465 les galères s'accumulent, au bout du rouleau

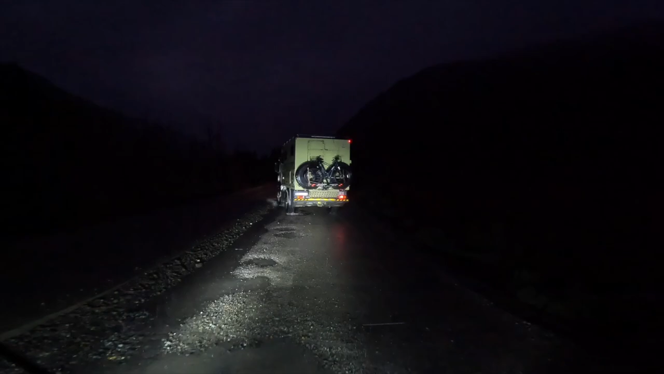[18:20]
Non, lui, t'es malade, il y a plein de ferraille. Tiens, tiens, tiens, mais c'est pas moi. Putain, t'es malade, c'est plein de fer à béton qui dépasse là. Ah bah là, tout le long, la bordure, il y a des fer à béton de 25 cm, regarde. Grave, il a eu trop de bol de pas crever. Mais comment il revient maintenant? Tu les vois les
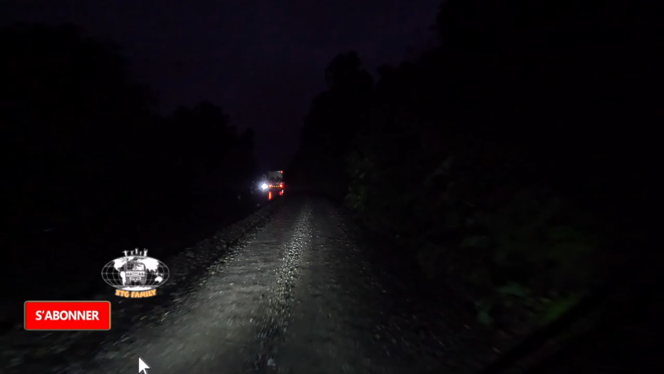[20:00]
Non, ça y est, on repart sur. Bah non, il ne peut pas descendre. Ah putain.
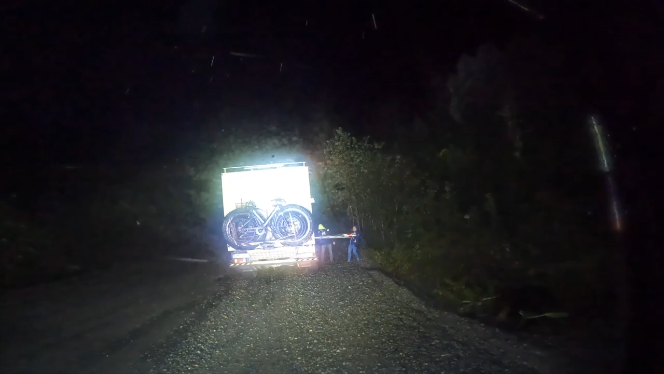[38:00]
Quand ça veut pas, ça veut pas. Hein. Vraiment. La soirée loose. Oh. Non, non, c'est pas moi. Ça rentre pas. Je sais pas si vous voyez les petits pics qui manquent. Ah bah non, vous voyez rien parce que je sais pas si c'est la GoPro ou quoi. Attendez.
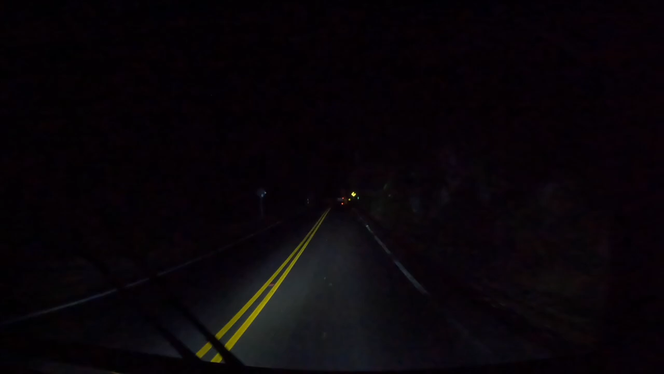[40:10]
on est content de sortir d'un ripio, d'un chemin. Bon, bah, c'est plus de la route, hein, c'est de la piste. Et on n'a toujours pas trouvé la ville. A priori, il y a peut-être encore 13 km, alors qu'on en a déjà bien fait 10, je pense. C'est pas qu'il est tard, mais on en a un peu ras le cul là. On veut se poser. Allez, zone d'éboulement.